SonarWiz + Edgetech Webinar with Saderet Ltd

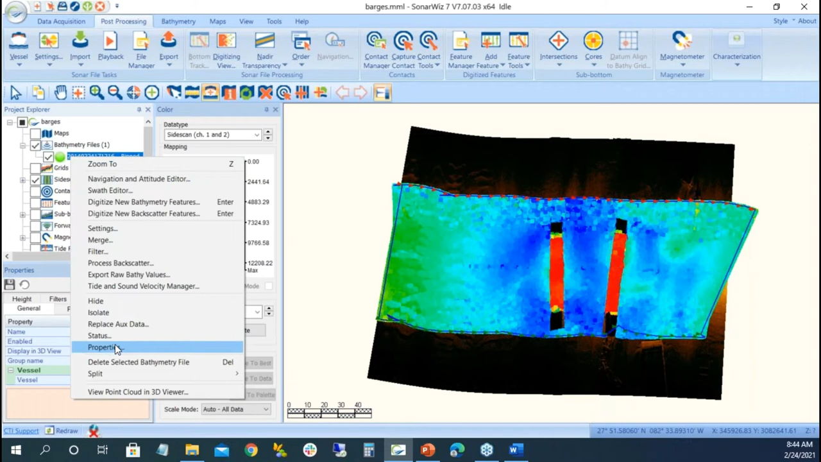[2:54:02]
so there was our side scan file um and
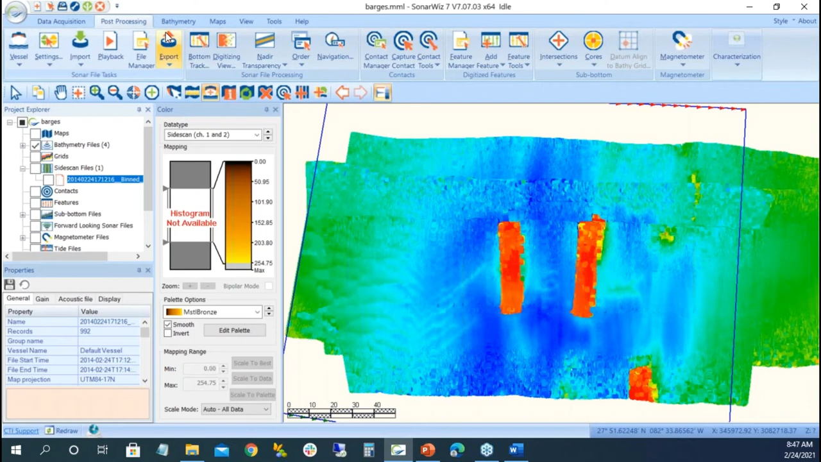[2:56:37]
box a few times under the view under the drawing mode under bathymetry drip bathymetry plot thickness well it's navigation line thickness or sounding thickness if i zoom in just in that top corner you can see that
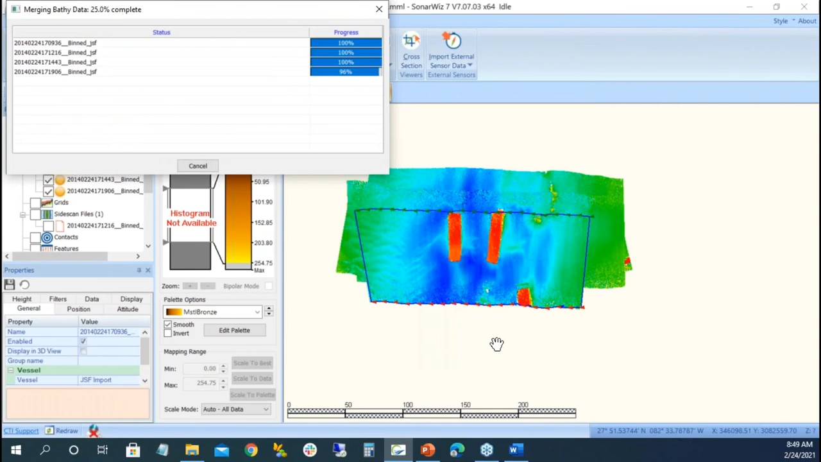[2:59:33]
merged in the that x y z offset and it becomes that offset that we saw before you know cleaned up so
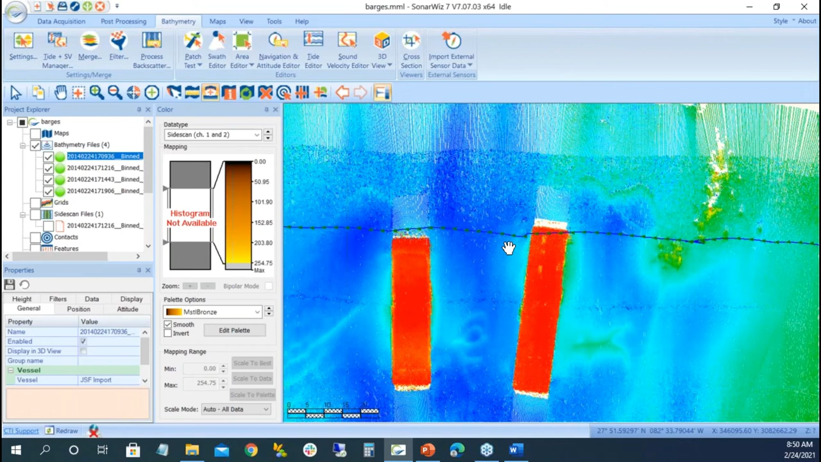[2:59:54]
going to have to put it in so always check it out what we're seeing here is you know there's a little bit of a of an offset there well we'll see what it looks like we want to get a quick value again that that's just the borderline if we wanted to get a quick what kind of value or offset are we looking at we have this cross section tool i left click and drag and i see my cross section tool one of the things we see here is there's a tremendous amount of
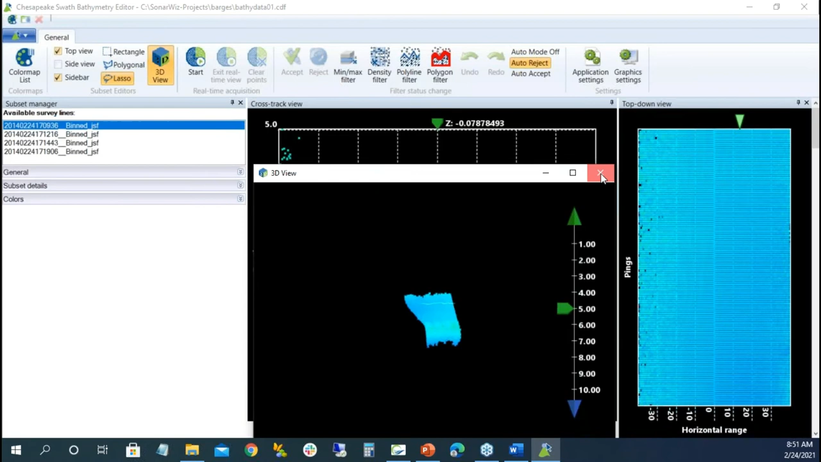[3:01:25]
we can do any editing editing but before we go into the editor we might want to change the pixel size and maybe two um
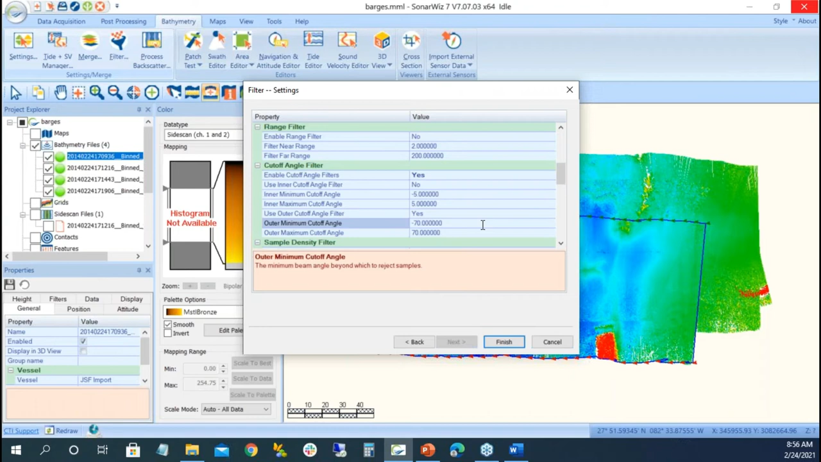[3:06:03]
the angle filter is out here but up on top it says do you want to enable it well yes i have to hit yes twice i don't want to do an inner gap filter but i want to do the outer beam and i'll do 75 i'll do 70 degrees we have enough overlap and i'll say finish and all of a sudden we're going to start
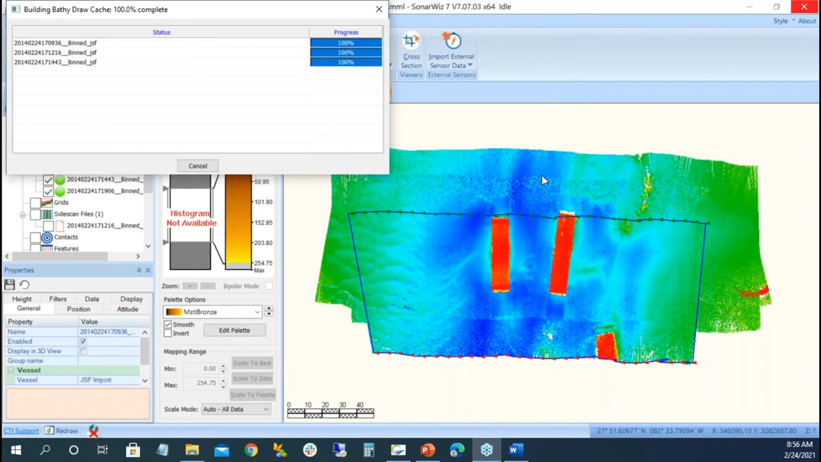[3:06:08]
shrinking it down so i could do that prior to getting even into the swath editor
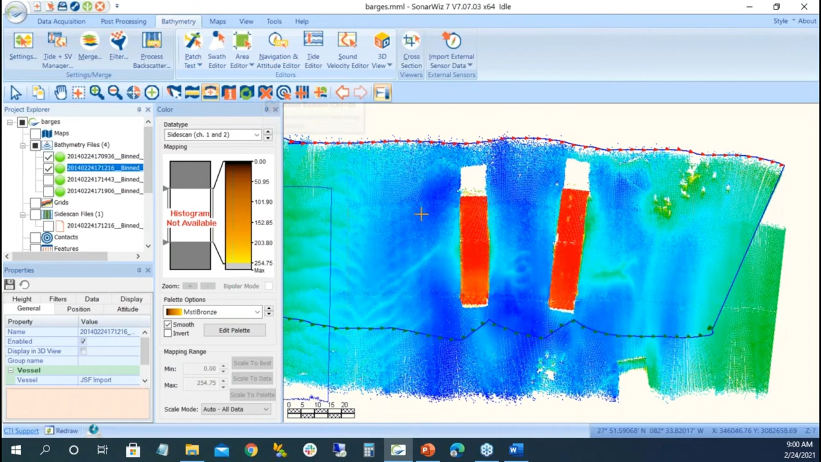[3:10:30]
and this one's going to the right so this will be a perfect pitch test i'll do my pitch left click and drag and we're coming across and again i can change my increment value i'll do a tenth of a degree in automatic calibration
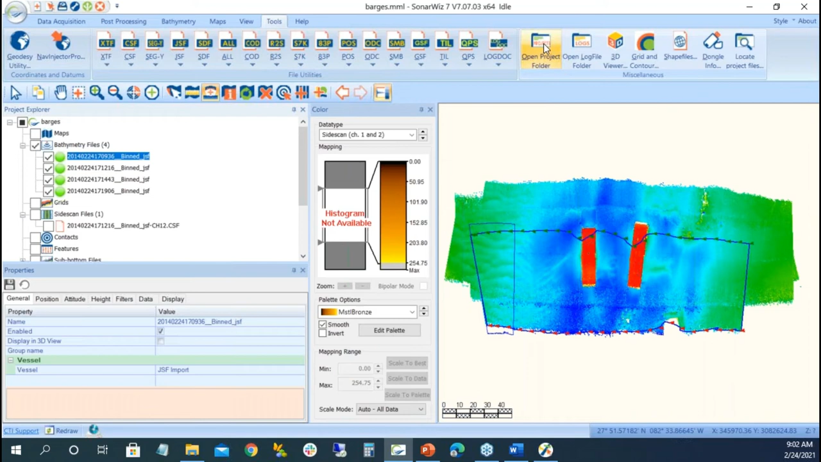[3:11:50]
in my bathy folder we're now working in the bathy folder it's cdf files
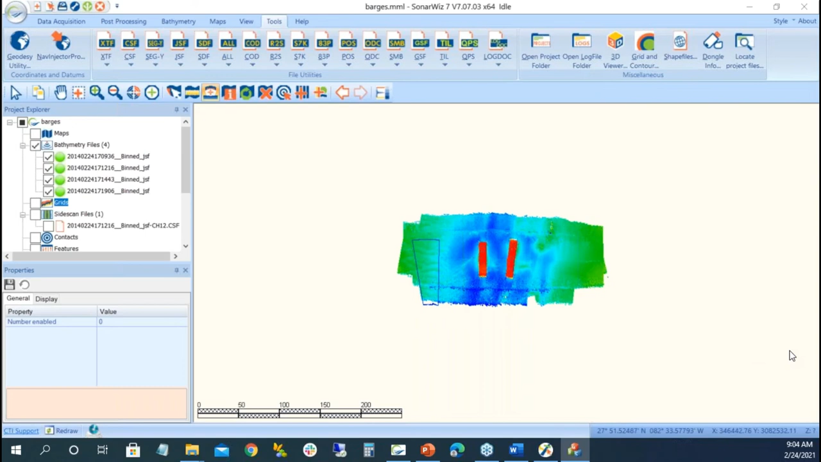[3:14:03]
dokie it's building and it should be done but where is it well if i take this one off there's my grid well it looks like baffi but i have a tool
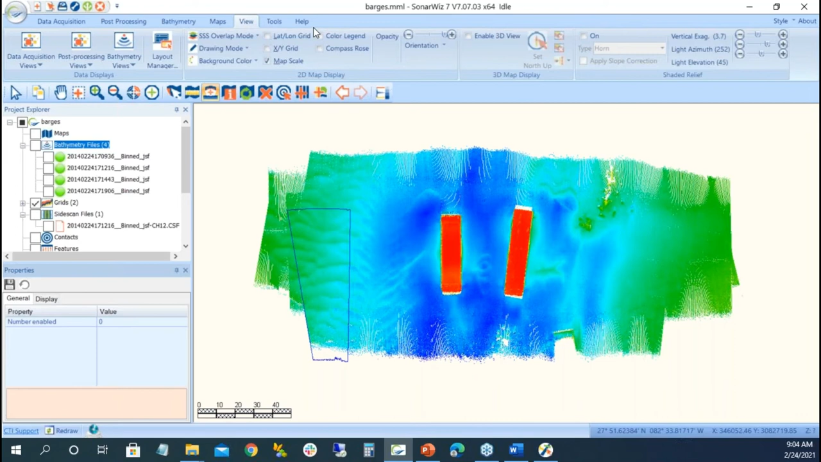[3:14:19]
in my view button where i can start doing sun illumination right there and there's my baffi grid in the main program. I don't have to worry about it. Well, what happens if I want to do contours? Well, inside the grid, I can, in the grid itself, in the depth, I can contour the grid. Or there's a few little spaces out there. You know, this is cheating. We don't want to cheat. But I want to interpolate the grid by one meter. So we're going to fill in these little, little holes.